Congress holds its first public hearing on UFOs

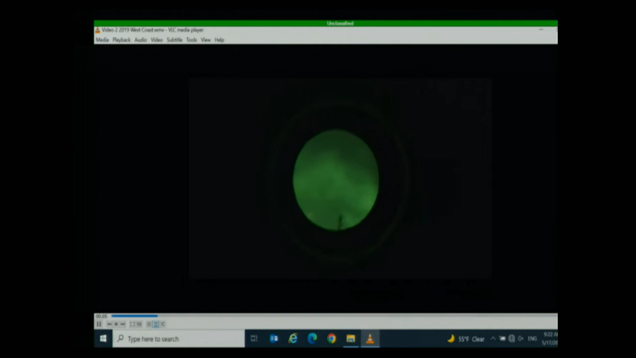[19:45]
Navy personnel recorded what appears to be triangles, some flashing, recorded several years ago off the coast of the United States.
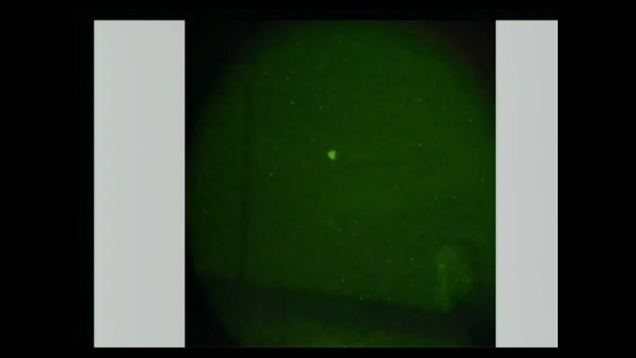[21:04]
Navy assets also observed unmanned aerial systems nearby, and we're now reasonably confident that these triangles correlate to unmanned aerial systems in the area. The triangular appearance is a result of light passing through the night vision goggles and then being recorded by an SLR camera. Now, I don't mean to suggest that everything that we observe is identifiable,